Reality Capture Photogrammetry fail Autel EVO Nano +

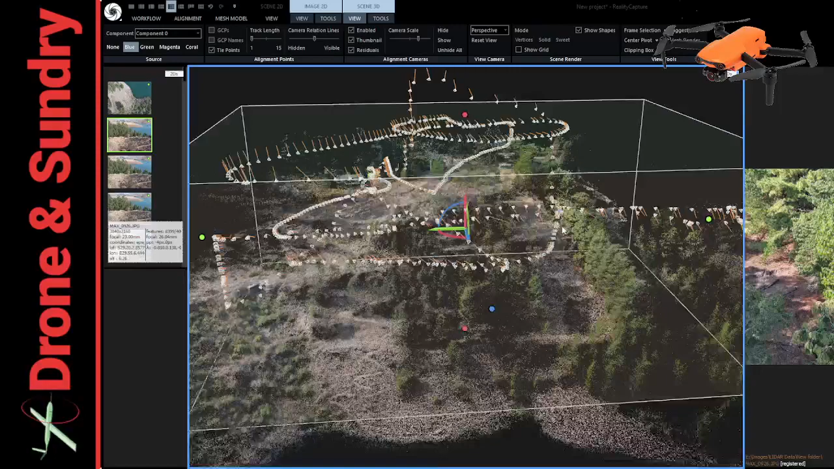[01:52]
It's not good enough. I'll do it again. One of the other things that did happen was I was distracted. I came around, flew around here. When I was flying up here, I wanted to fly up in this canyon here, best I could, to try and get this side of these trees. And look, I've got to do this side as well. Points to note. When I got to here, somebody was walking across the plot. They were walking across here. So, I got distracted, rushed up, whizzed home in time for tier medals to then run down and see if I could see that person. But they had exited stage right. So, that made me fly last night in low light just to see, after sunset, how well the camera could do, or would do.
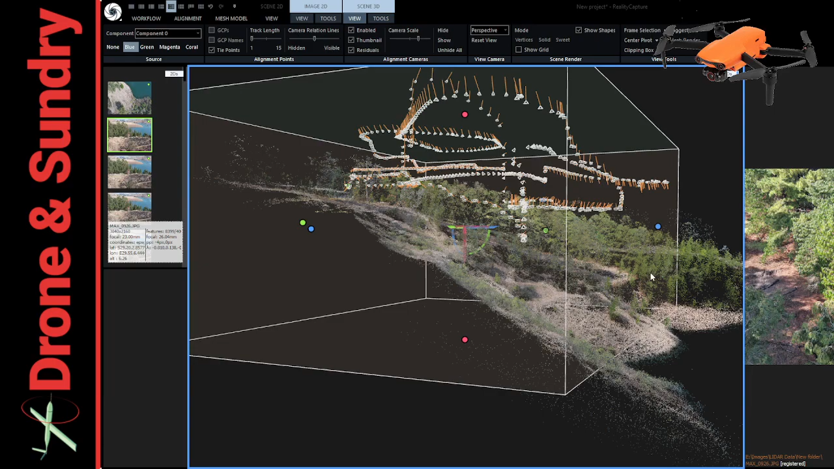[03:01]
That's on public land. That cannot stay. Anyway, my idea is to make a model, you see how steep it is down to the down, is to make myself a 3D printable model of our slope here and have a before and after and something to plan on. So, that's that, dear viewer.